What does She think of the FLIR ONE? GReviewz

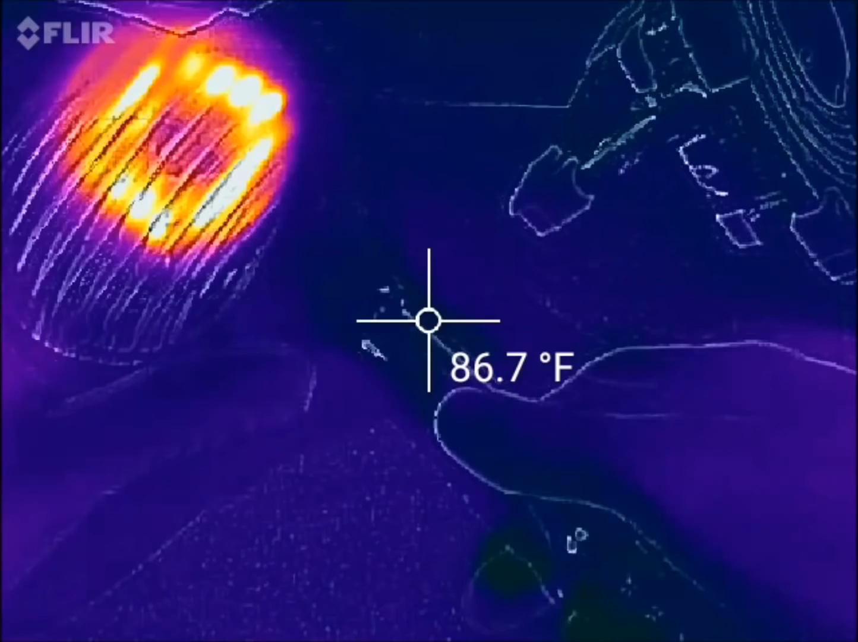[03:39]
On screen: spot 86.7°F
high voltage so as you can see the thing's not even turned on anymore still reading about
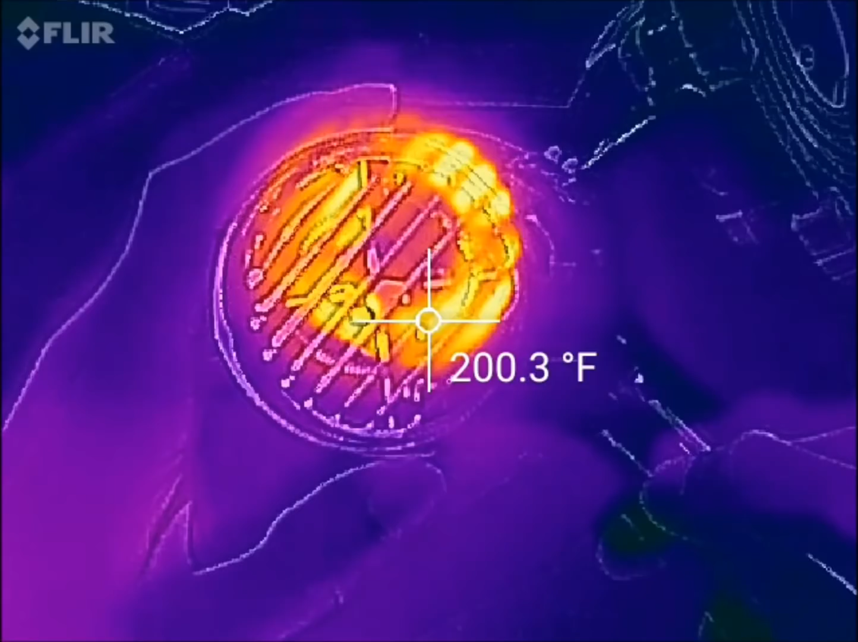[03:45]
On screen: spot 200.3°F
a little over 200 degrees at those coils you know and you can kind of just see that
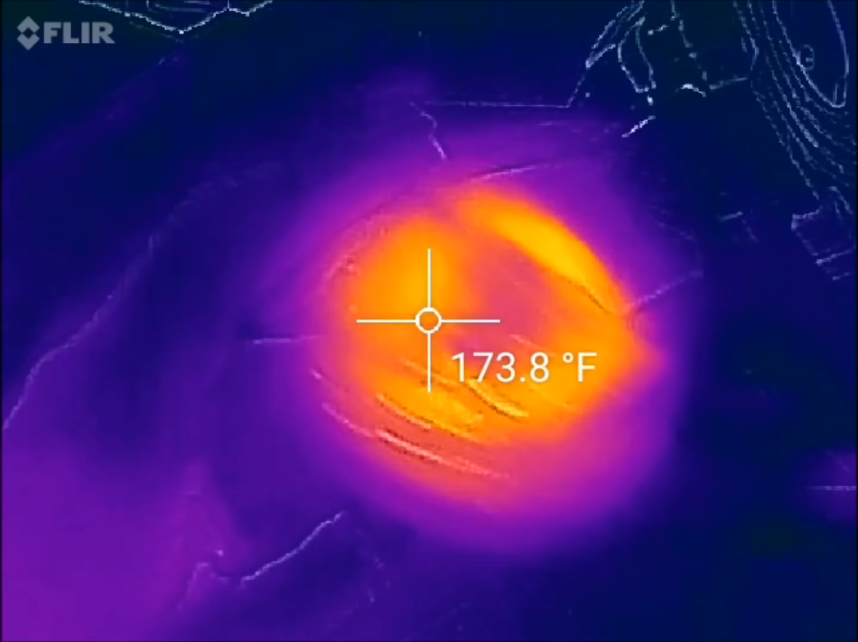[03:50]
On screen: spot 173.8°F
we'll put that off to the side again uh here we have a lighter and again you're like what why is this
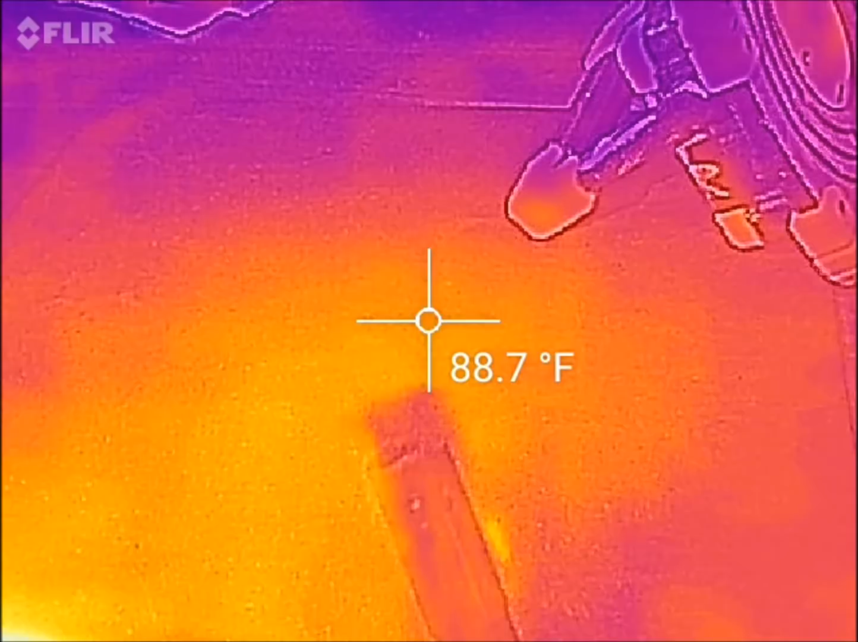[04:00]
On screen: spot 88.7°F
some pictures on the video at the end just to kind of show you the various practical applications I'm a real estate agent so uh just inspecting properties kind of on an offhanded manner right so if I'm trying to look at insulation if I'm trying to look at um inefficient uh water ducting or if the ac is leaking out somewhere I could actually see that if you know how much how red those windows are you know the difference between uh double insulated windows versus just singles
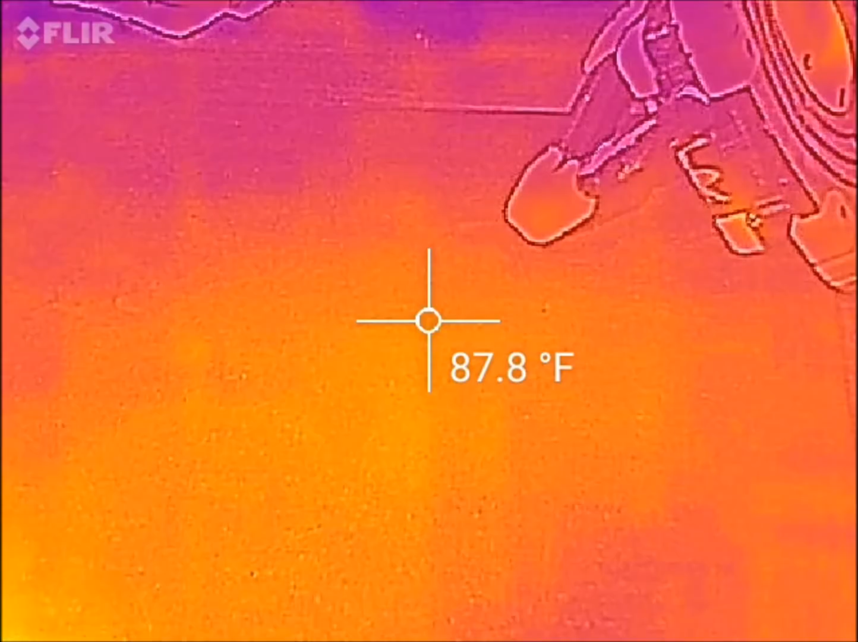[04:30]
On screen: spot 87.8°F
you know things like that and also it's obviously pretty dang cool so what I'm going to do is I'm just going to start the lighter up here
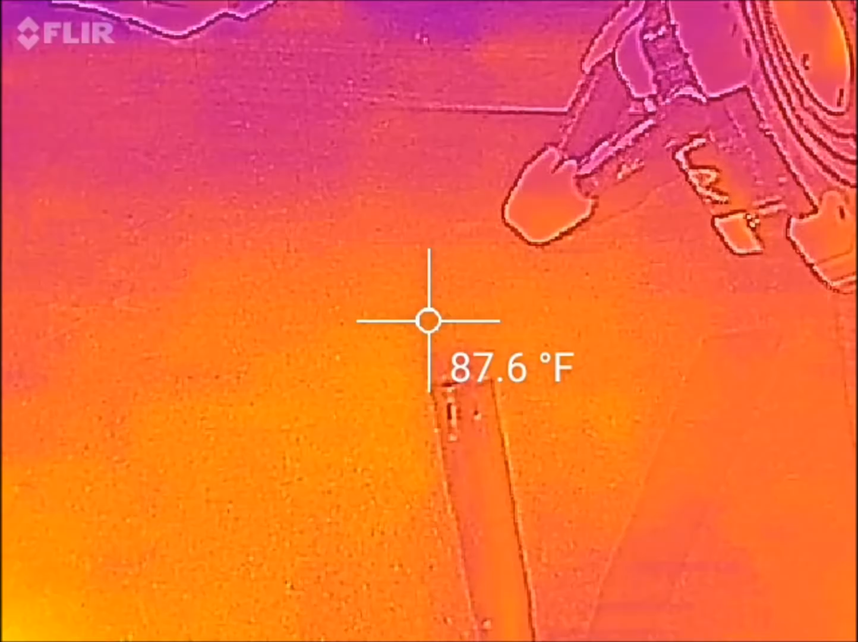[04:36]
On screen: spot 87.6°F
real quick
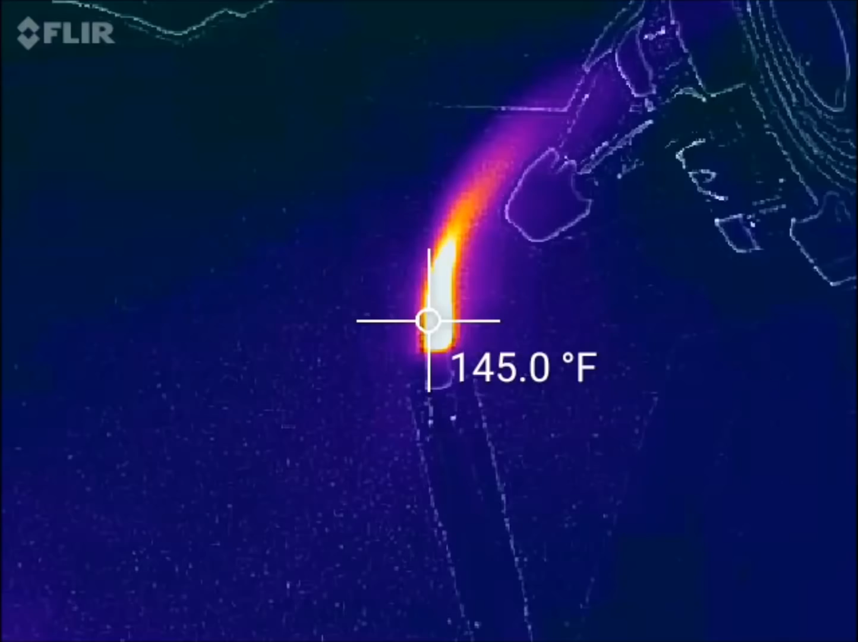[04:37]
On screen: spot 145.0°F
as you see very quickly 147
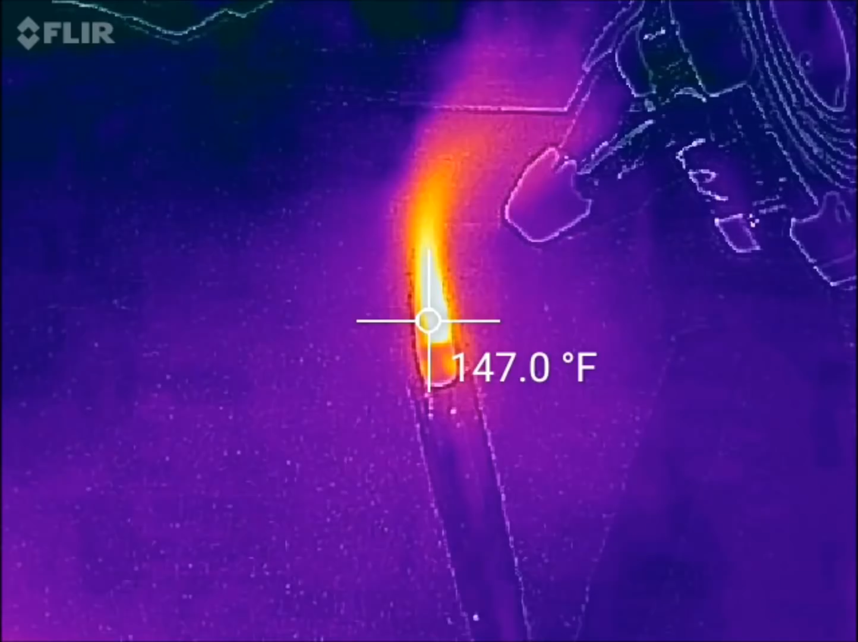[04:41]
On screen: spot 147.0°F
103 degrees right here
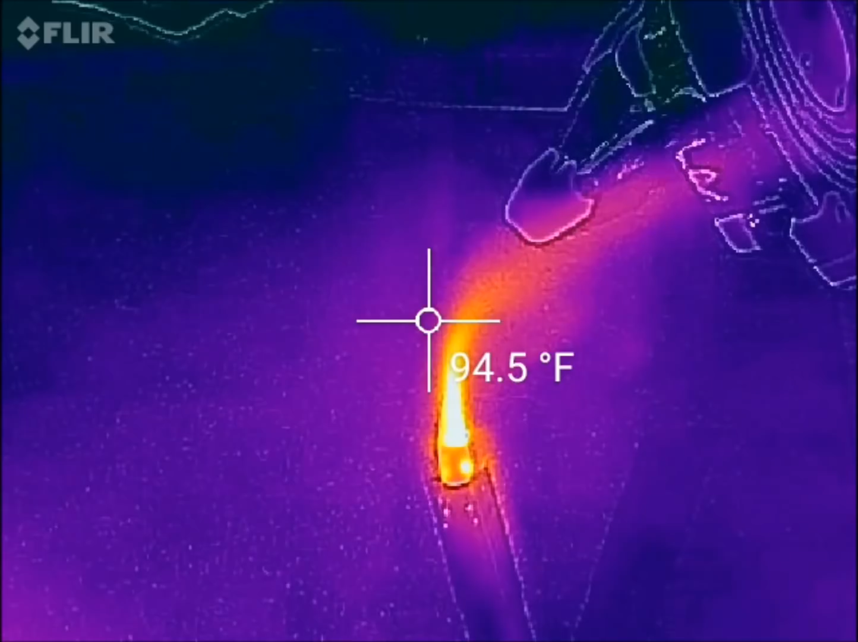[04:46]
On screen: spot 94.5°F
what about so you can see that real quick
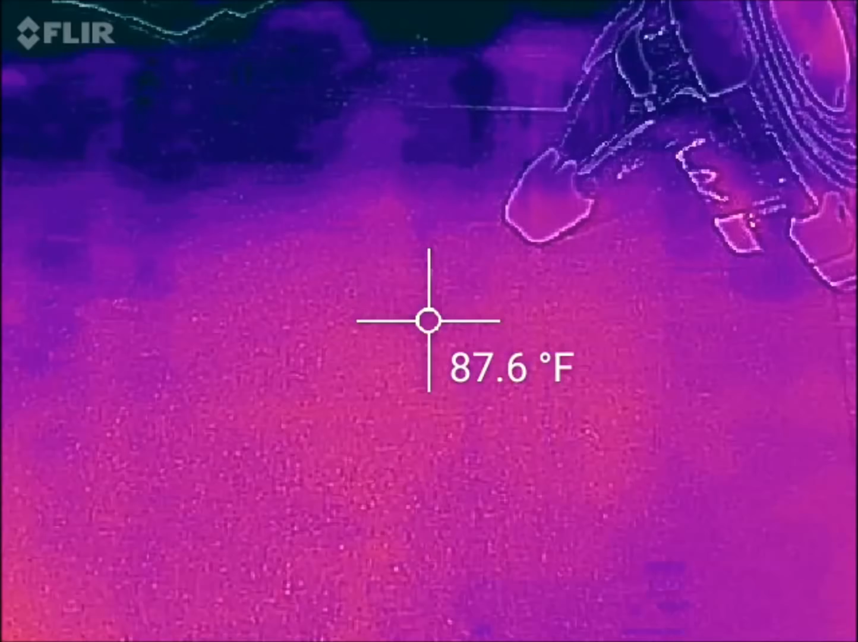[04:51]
On screen: spot 87.6°F
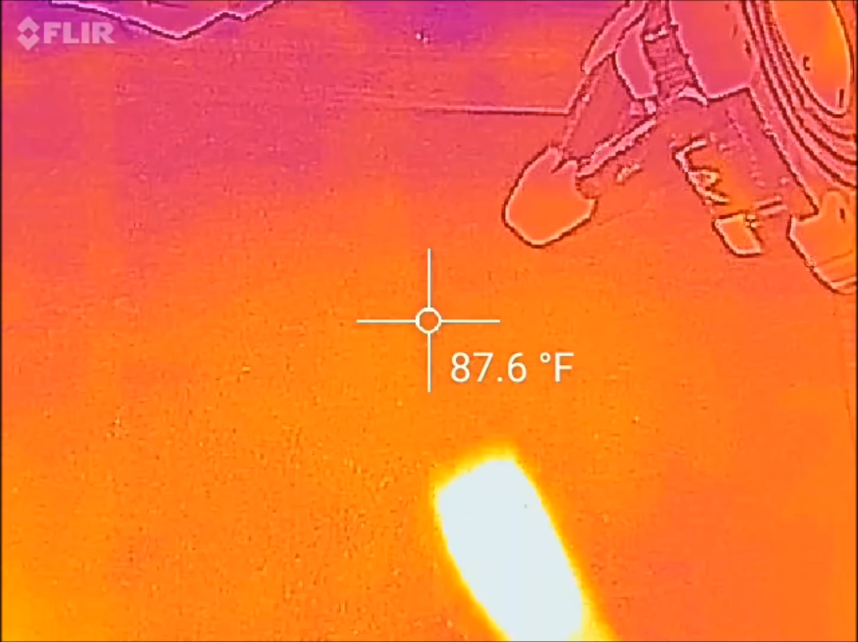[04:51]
On screen: spot 87.6°F
as you can see the the tip of the lighter is still warm pretty interesting right so I'm
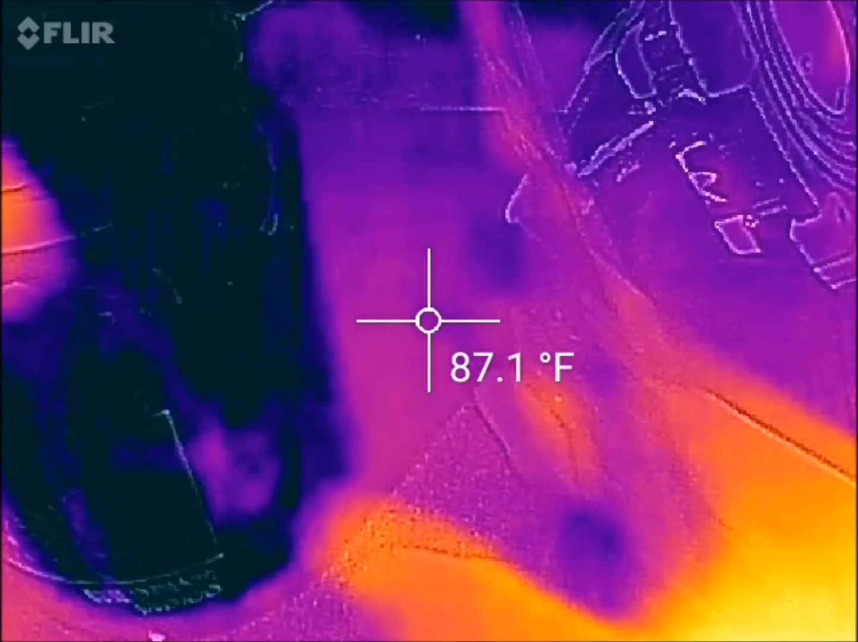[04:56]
On screen: spot 87.1°F
gonna put the candle here go ahead and light
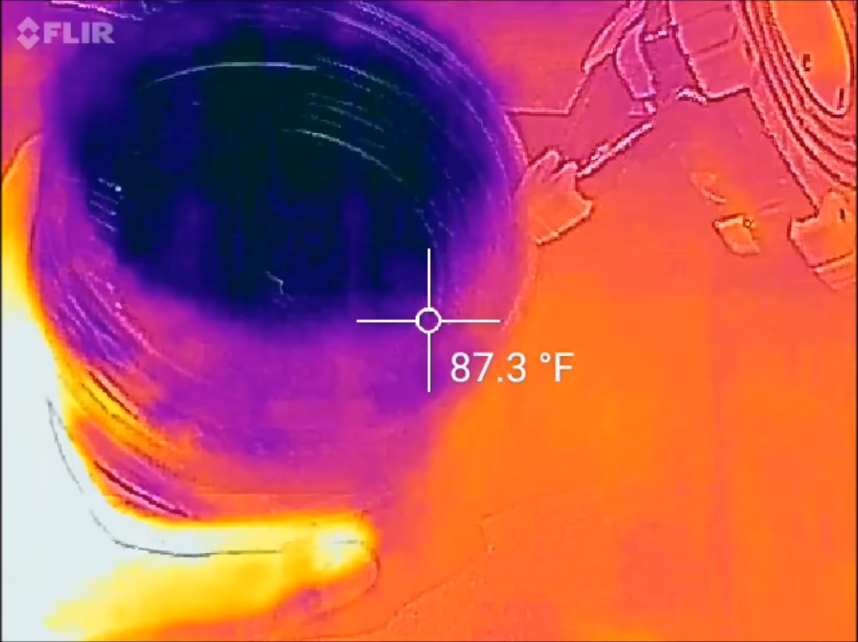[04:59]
On screen: spot 87.3°F
the candle
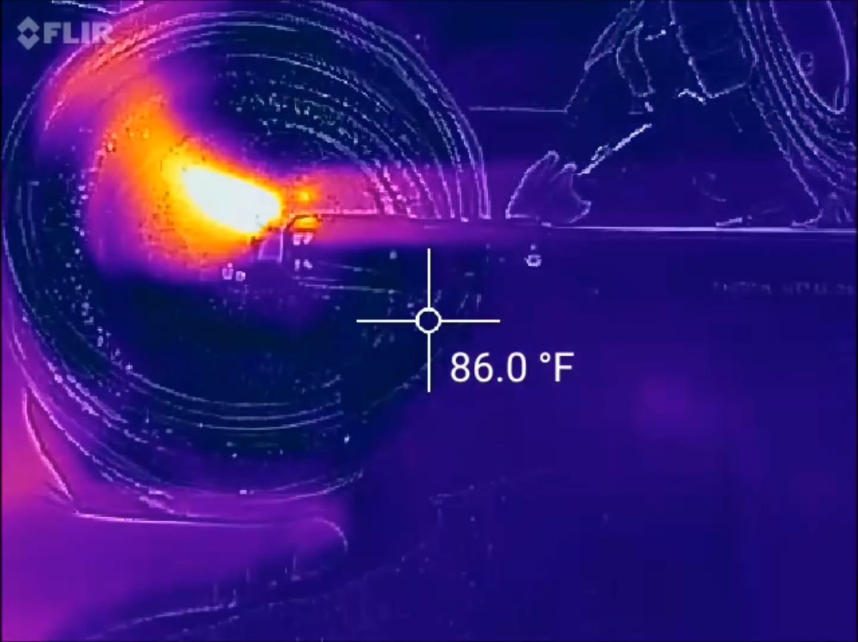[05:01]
On screen: spot 86.0°F
and you'll be able